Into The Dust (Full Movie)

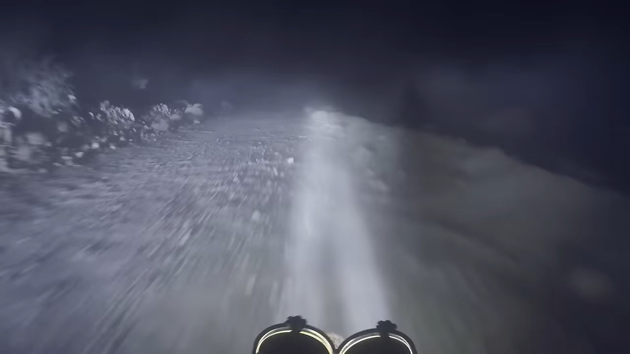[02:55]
You've got to fight the terrain, you've got to fight fatigue, you've got to fight hypothermia.
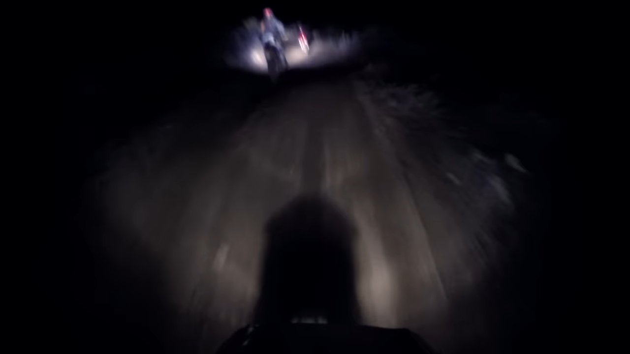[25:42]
You can't see them in the dust, and all of a sudden now you're hitting some big rocks sticking up that you can't see because there's no shadow behind it. Where at night, you know, your lights cast a shadow on every obstacle out there. I would really know where the radical turns are,
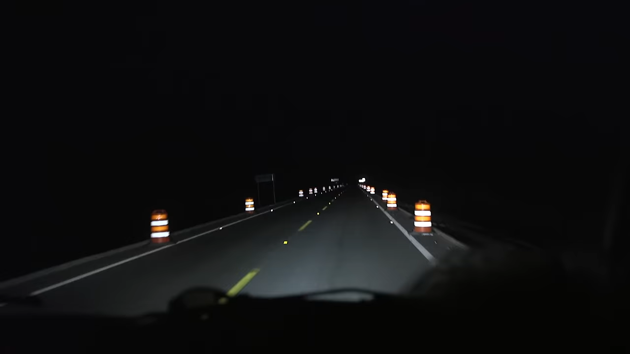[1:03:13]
Javier and Tanner race up Highway 1 to the beginning of the crossover road and unload the pre-run bike.
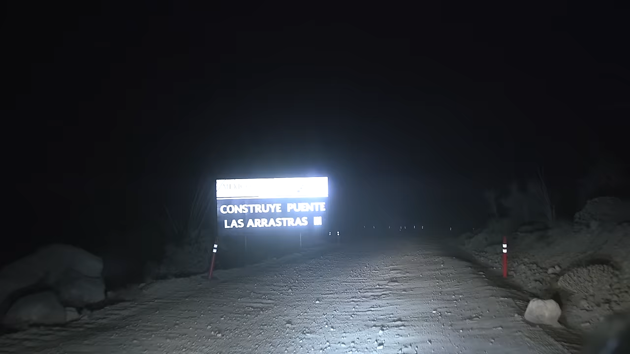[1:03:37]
and Javier follows at a slow pace on the rocky road.
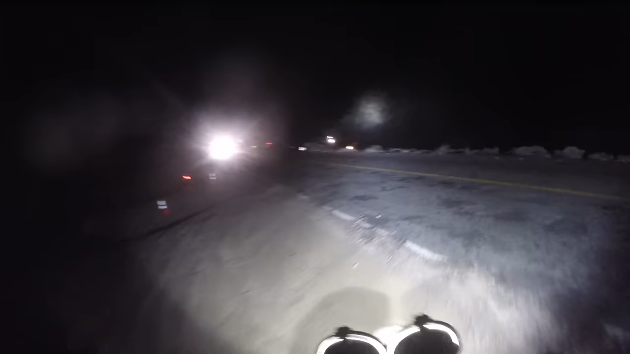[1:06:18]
This time, it was Tanner. I was excited. We were still in third place, but now only 19 minutes behind the leader.
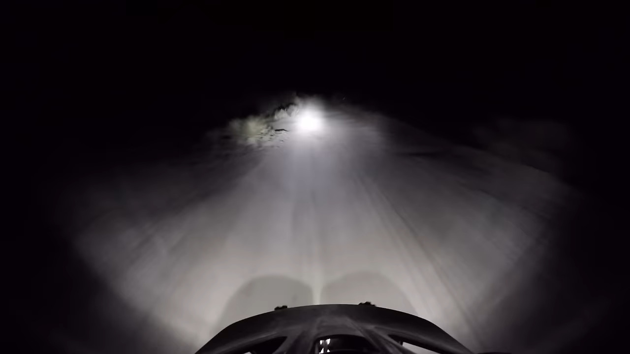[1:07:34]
2 miles before the end of my last turn, I came in hot to a trench and concrete barrier.
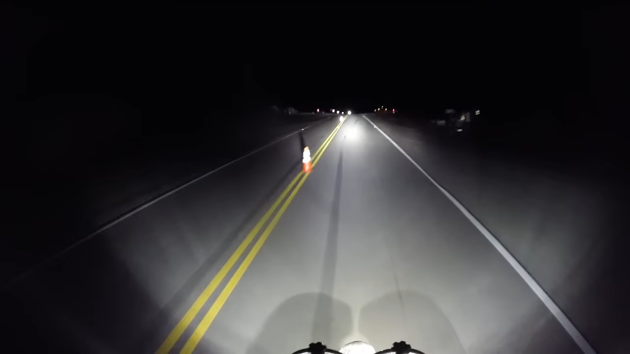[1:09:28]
We were leading the Baja 1000 again, and Tanner had 80 miles to go to the finish line. Take off down the road, go about 2 miles, turn left. Then I realized we weren't sure if my dad had missed a pit somewhere. My biggest concern at that point was that we're gonna run out of gas. So my initial instinct was ride as fuel efficient as possible. Then 2 miles in, I was so relieved to see the pit,
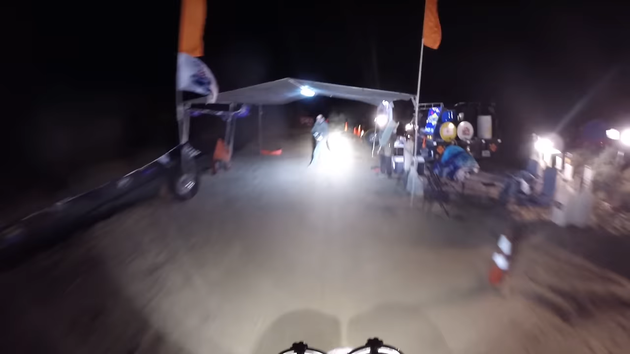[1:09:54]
but I didn't know how far back 285X was, or if I'd get past while fueling.